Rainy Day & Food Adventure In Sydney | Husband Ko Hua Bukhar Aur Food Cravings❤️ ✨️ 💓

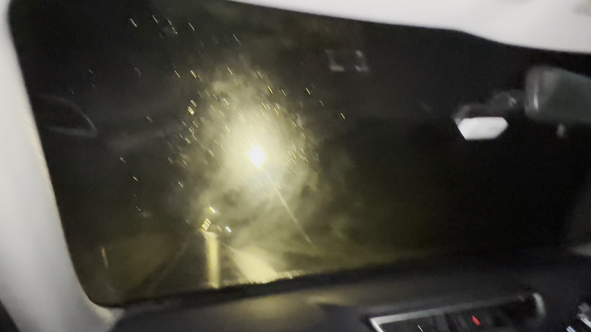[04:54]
तो बस फिर हमारी आप एंथुजियाज़म यहाँ से आप चेक कर सकते हैं, ये रोड है जी, इसके ऊपर एक भी आपको गाड़ी नज़र नहीं आ रही होगी। ये देखें जरा यहाँ पे कोई रौनके नजर आ रही है, रौनके नजर आ रही हैं।
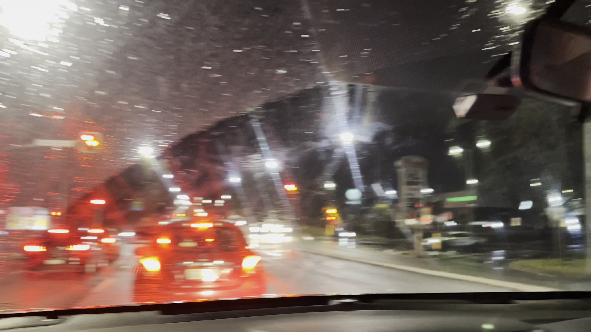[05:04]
चार गाड़ियाँ, हाँ चार गाड़ियों की रौनके हैं बस। वीकडेज में तो सब ऐसे ही है, वीकेंड ही है जिसपे मौसम इतना ज्यादा ठंडा है।
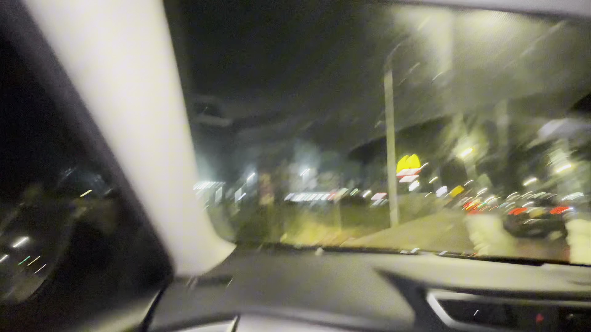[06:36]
ओए होए, इधर तो बहुत ही रश लगा हुआ है। गाड़ियां चेक करें, यहाँ पे तो गाड़ी पार्क करने की भी जगह नहीं है।